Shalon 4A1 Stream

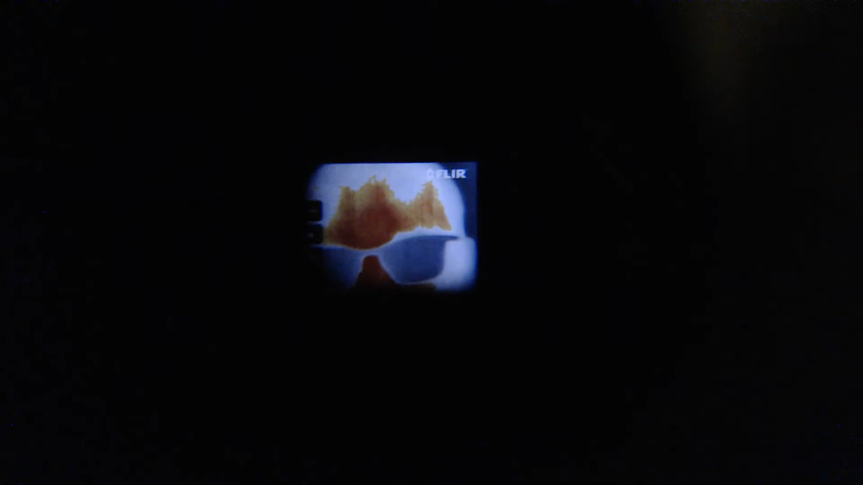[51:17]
I think it's called, then there's, a more orange one, even greater orange one,